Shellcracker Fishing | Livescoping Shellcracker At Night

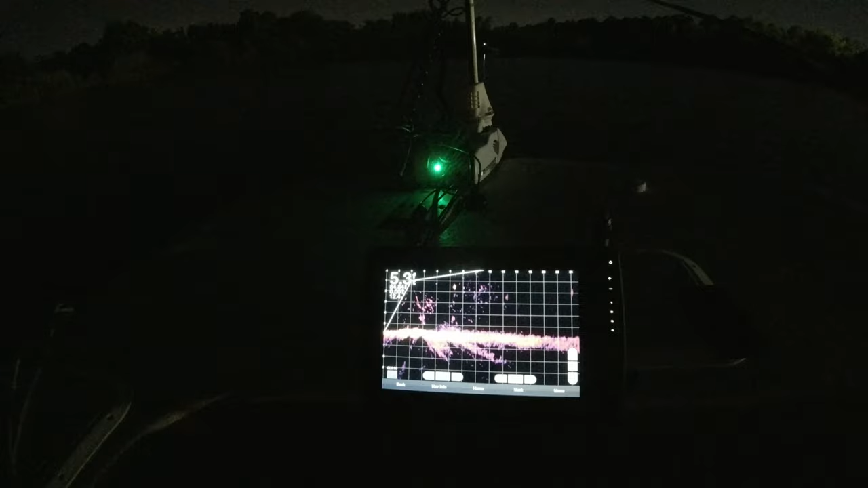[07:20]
I wonder if I put a worm down there, what would they do? Like that, they gone.
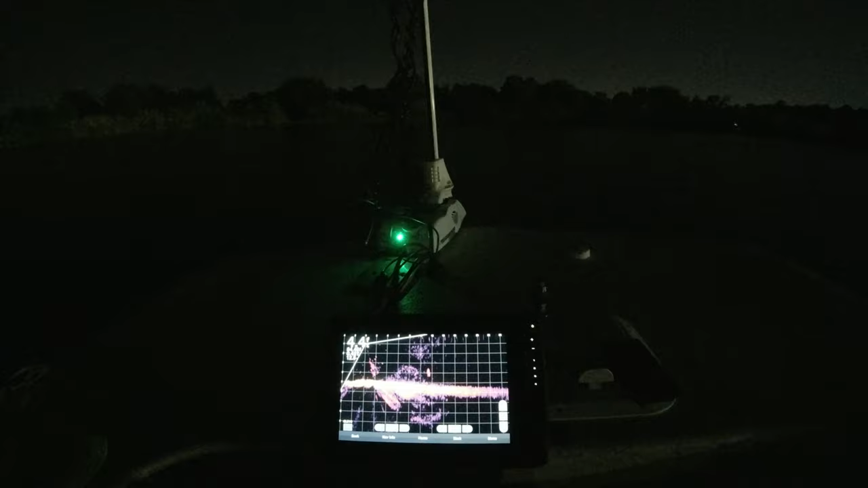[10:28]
You turn the game down some more. Would that even take some of that clutter out? Yeah, but I won't be able to see the fish better.
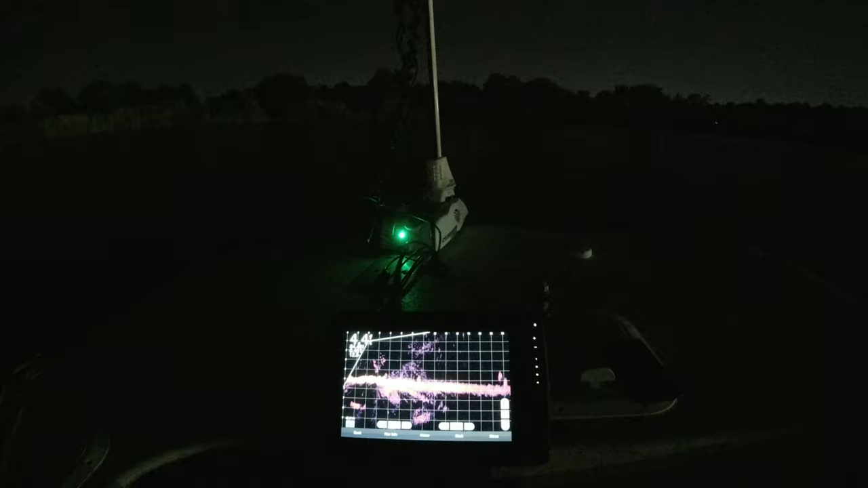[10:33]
I mean, I can go to where it's just black, but it you don't see the fish as good.
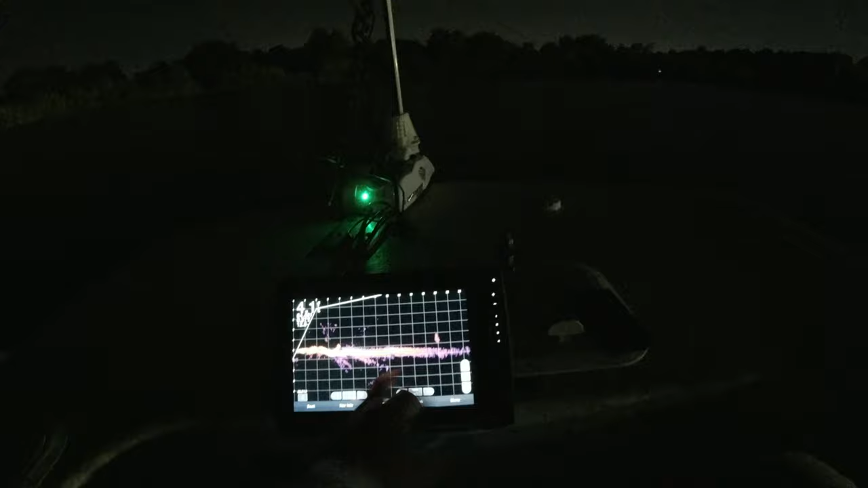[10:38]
See how that fish not glowing? He just look purple. I want him to be like a flashlight.
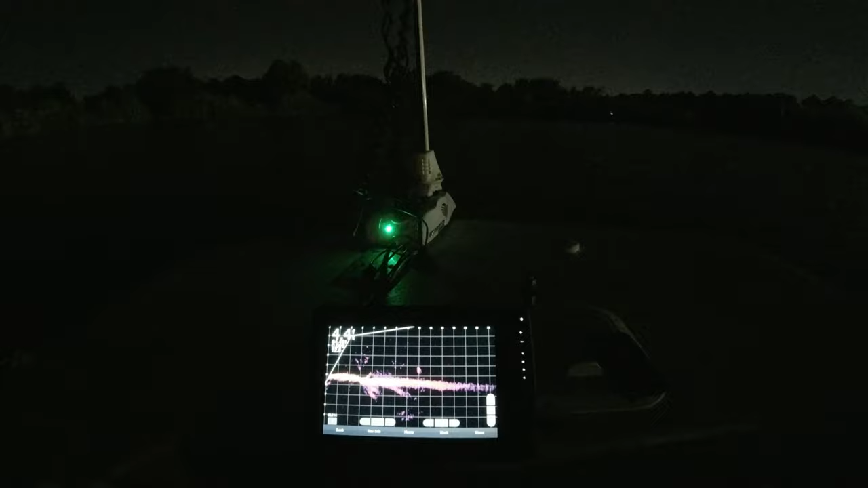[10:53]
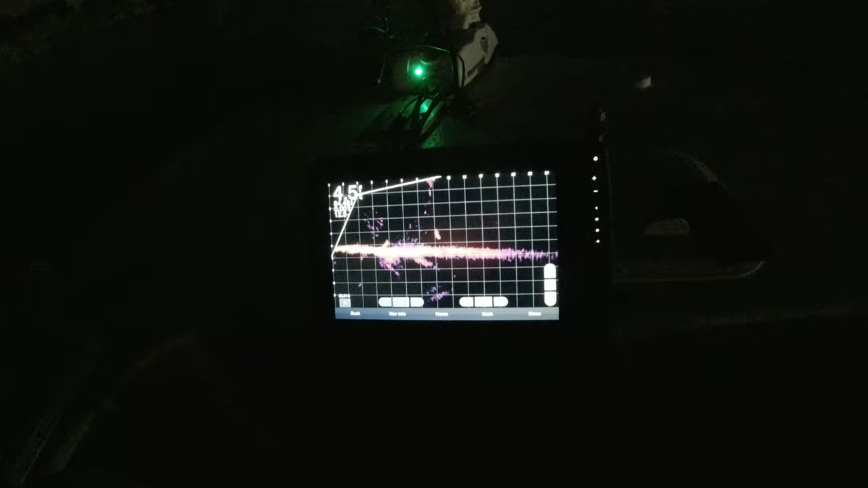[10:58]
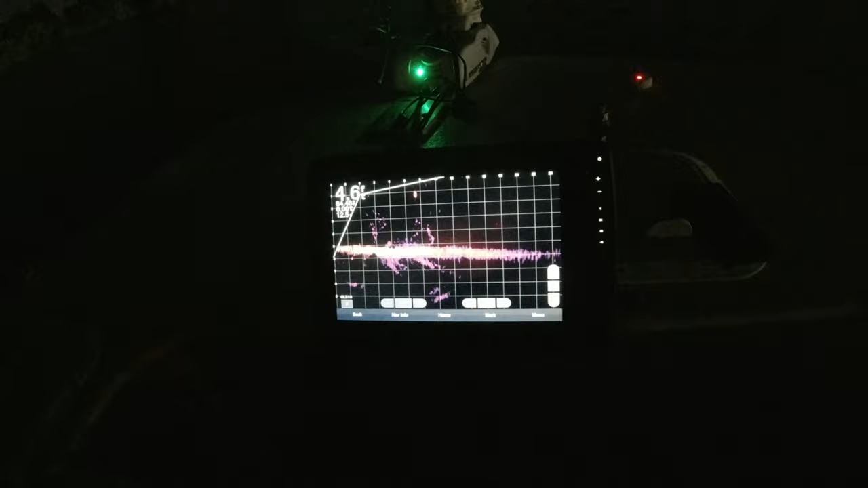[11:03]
Now you can't tell what it is.
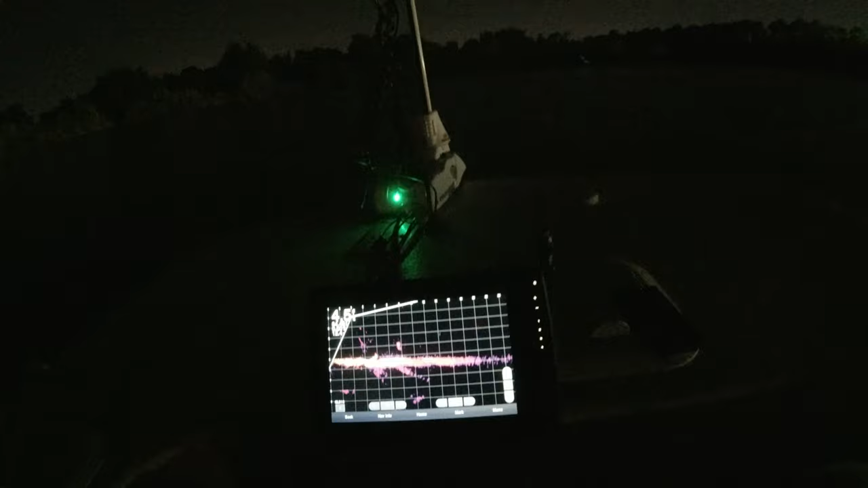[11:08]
You just blend in with the rest of the crowd. Turn it back up. Don't make me change it for you.
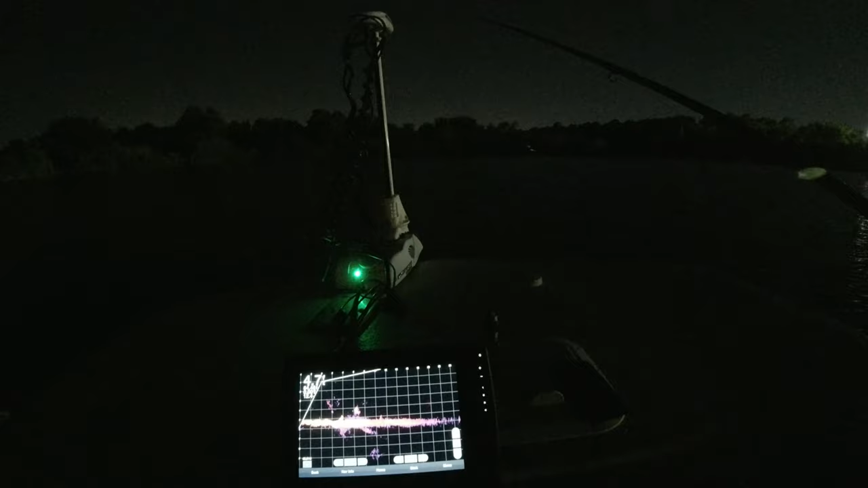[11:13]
That's a crappie. He's swimming. That ain't no bait fish. That definitely ain't no bait fish.
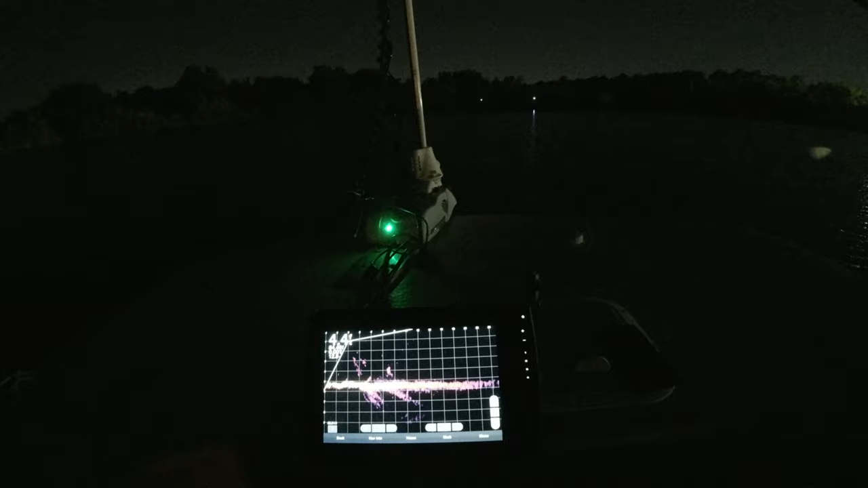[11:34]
I'll try anything, brother. You might see something I don't see. Uh-oh. That was a crappie.
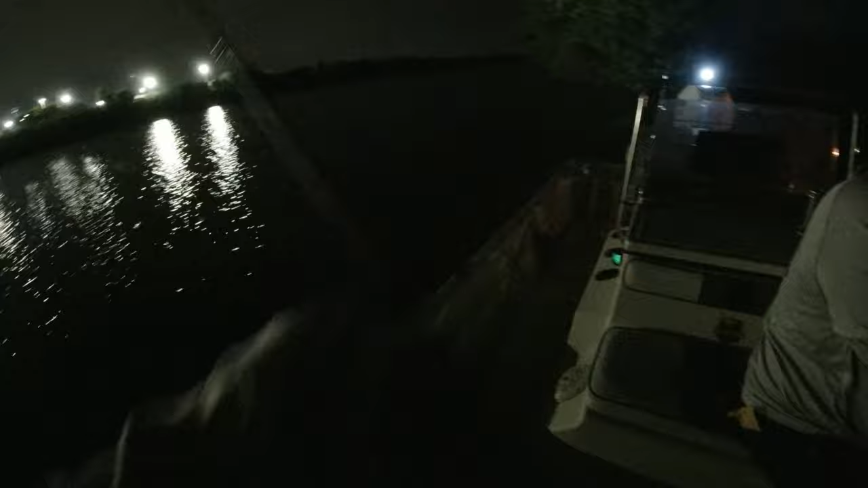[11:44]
Told you. I had a feeling that it looked like one. That was a crappie. When that joke, you said joke will turn up like that? That's crappie.
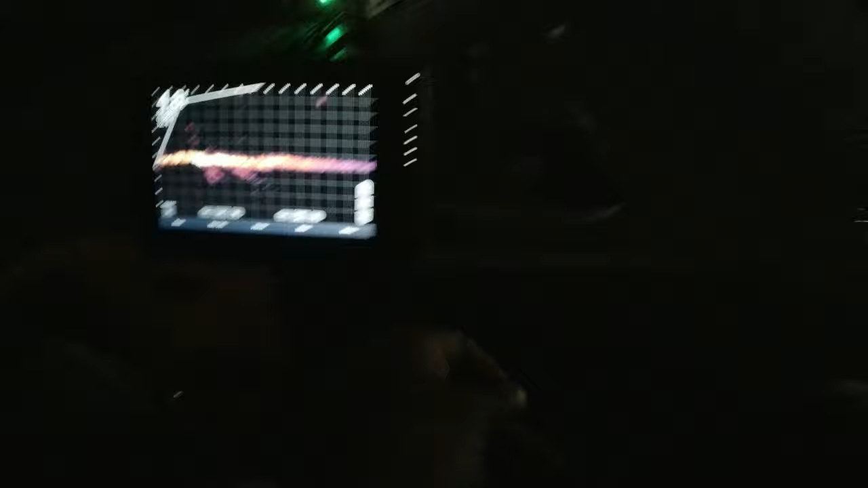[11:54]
Is that a crappie?
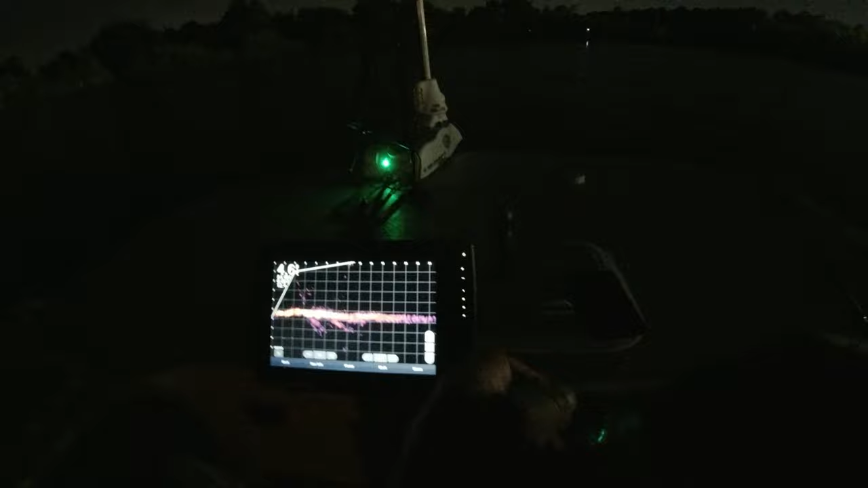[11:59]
Does it look long? Hey, them fish.